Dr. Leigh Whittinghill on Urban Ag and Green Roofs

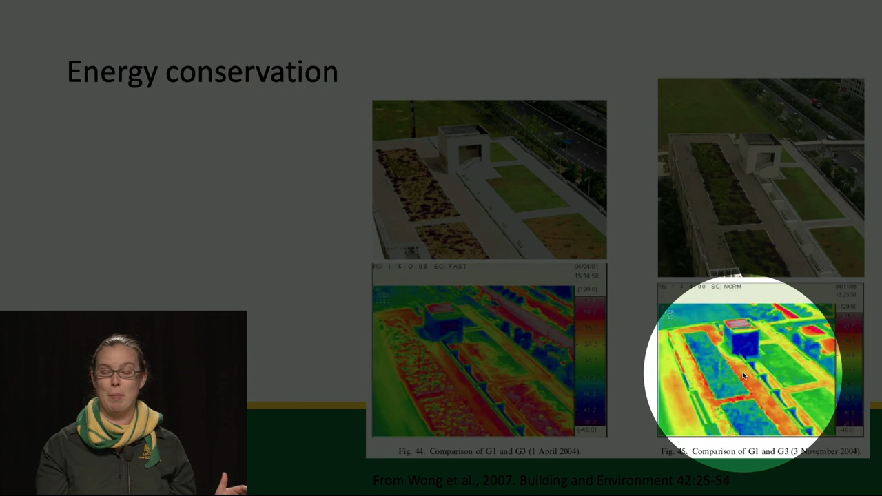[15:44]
So you can see that when the bare media is present, the temperature is quite warm. But once that plant community fills in the area, those temperatures drop a lot. A conventional roof can be as warm as 160 degrees Fahrenheit.